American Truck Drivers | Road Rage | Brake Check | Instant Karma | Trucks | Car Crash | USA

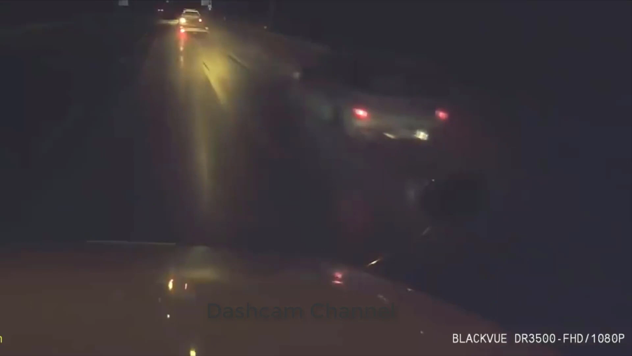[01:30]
and sets the brakes in front of the loaded semi.
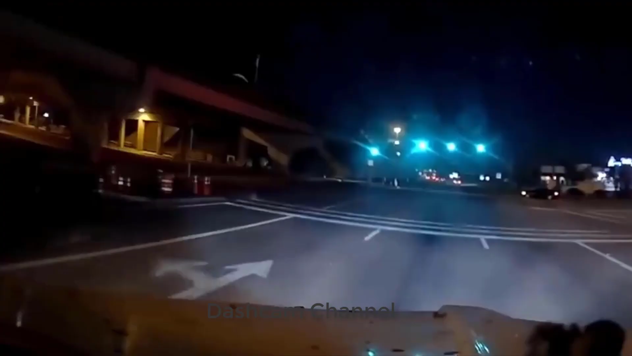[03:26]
The car may have wanted to get money from the insurance. After completing the semi-turn,
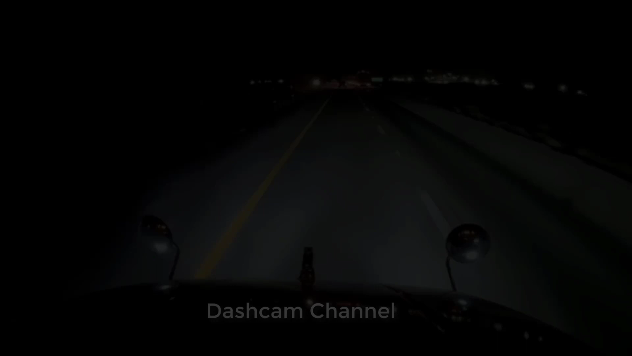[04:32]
The driver of this black car moves in front of the semi and takes the brakes.